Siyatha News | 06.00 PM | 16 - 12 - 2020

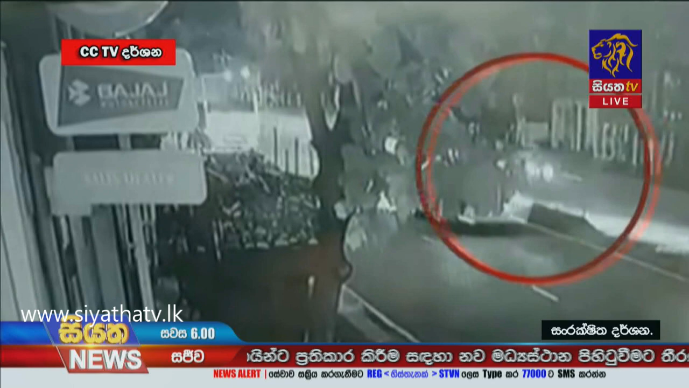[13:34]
පසු වෙන්න පසුගියදා මොරටුව එගොඩුව යන ප්‍රදේශයේදී කුඩා දැරියන් දෙදෙනෙකුට ජීවිතය අහිමි කළ ගැබිනි මවකට බරපතල තුවාල සිදු කළ මාරක රිය අනතුරද සිදු වූයේ මෙවැනිම පදික මාරුවක් මතදී.